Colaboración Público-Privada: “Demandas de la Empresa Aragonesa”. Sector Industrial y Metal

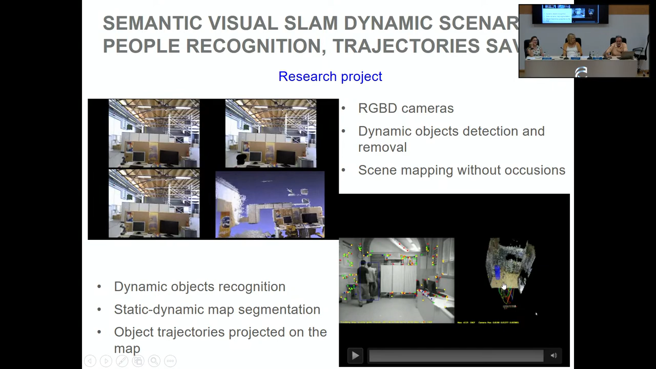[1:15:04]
y permite luego pues reconstruir todas las trayectorias, la actividad que se ha hecho aspecto importante es reconocimiento de escenas,